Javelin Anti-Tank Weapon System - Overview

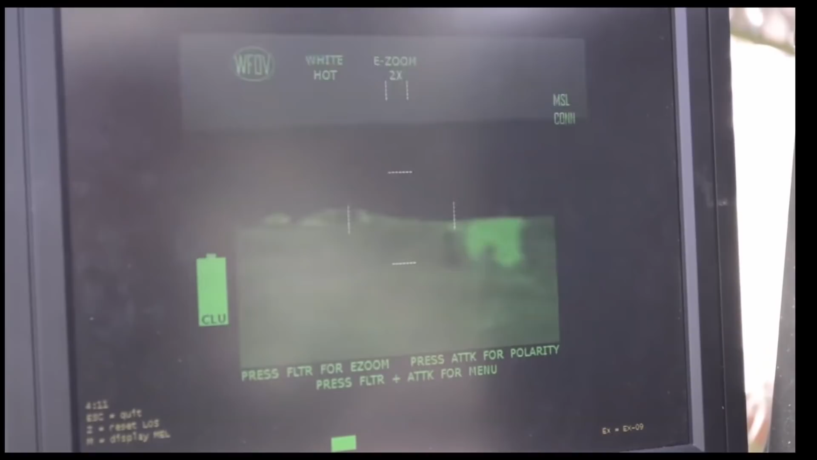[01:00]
A user of a Javelin simply has to acquire a lock with the advanced imaging infrared seeker and then fire the missile,